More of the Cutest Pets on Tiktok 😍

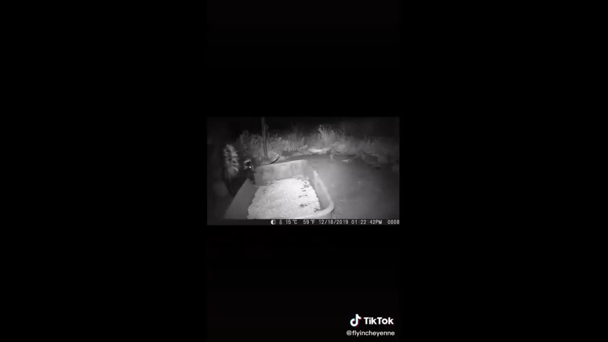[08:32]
Here she is scaring away poor Jimifer. But our little friend Miko remains unfazed. He's come up with a way to sneak up behind Ingrid and still get some food, and that's pretty ballsy to be on that side of a skunk, so good on you, Miko. Then Fred decided to come up and join Ingrid, and you know, he's not the most graceful skunk out there. Nailed it, Fred.